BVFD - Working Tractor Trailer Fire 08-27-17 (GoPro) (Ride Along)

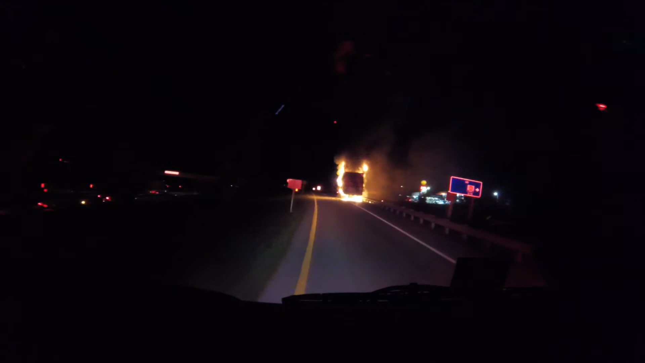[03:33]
Alright, that's good. 168 off-ramp. Now on off-ramp. Yes, ma'am. Agent 3 on scene, 168 off-ramp, northbound, shut down. They're non-hazard. Carpenter, I'm on service. Meg 3 confirming meet on the trailer, non-hazardous, 2126, ladder 3.